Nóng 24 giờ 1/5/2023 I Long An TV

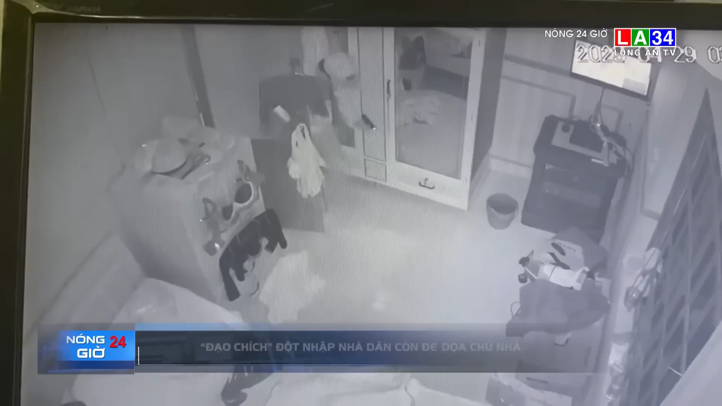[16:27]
Theo đoạn clip camera an ninh và phản ánh của chủ nhà cho thấy, có hai gã trộn đột nhập vào khi chủ nhà bên trong.
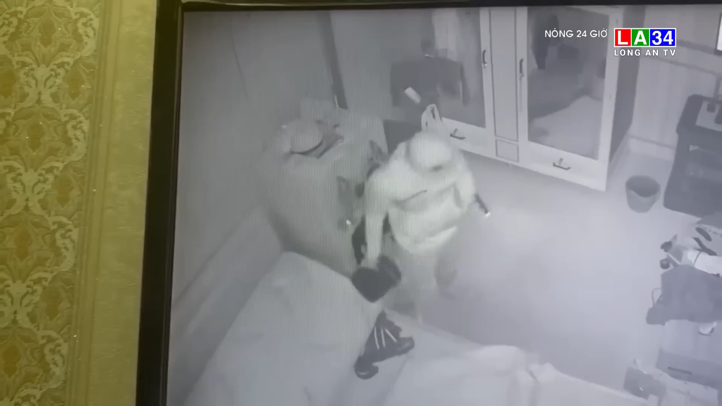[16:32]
Cả hai ngang nhiên vào các phòng mở tổ, lấy túi xếp lục loại tiệm tài sản giá trị để lấy.
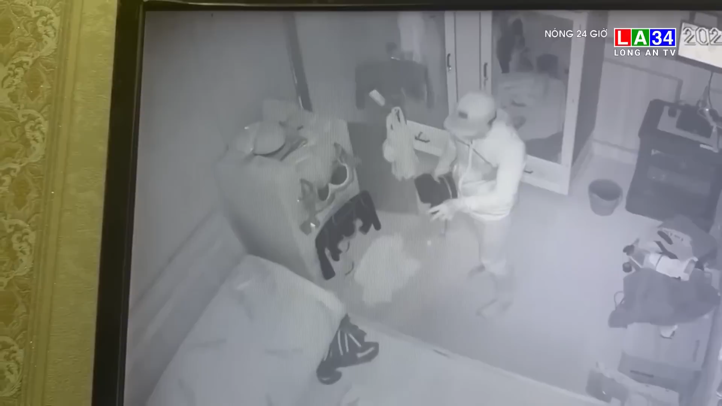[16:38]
Điều đáng nói là khi chủ nhà phát hiện, các đối tượng không sợ mà còn đe dọa lại.
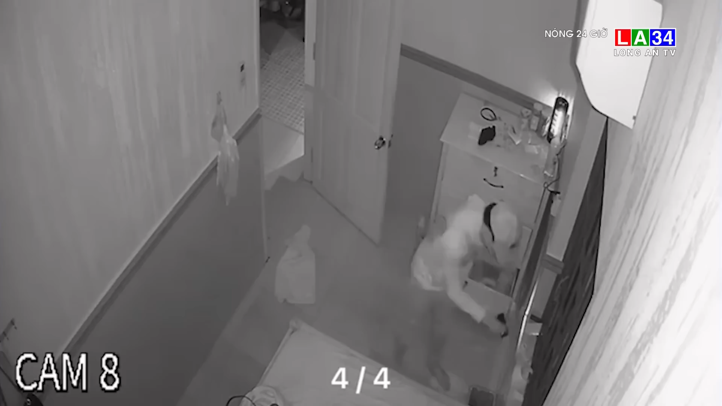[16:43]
May mắn những người trong gia đình không gặp nguy hiểm. Tiếp theo chương trình là vụ cướp giật túi xách xảy ra trên đường Hùng Vương, huyện Xuân Lộc, tỉnh Đồng Nai.